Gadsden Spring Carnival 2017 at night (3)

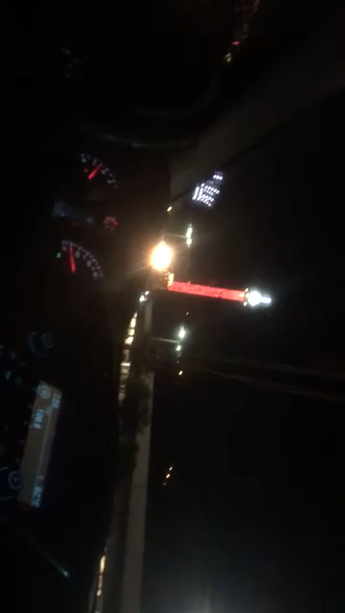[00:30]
see they need to fix the lights on that one see it's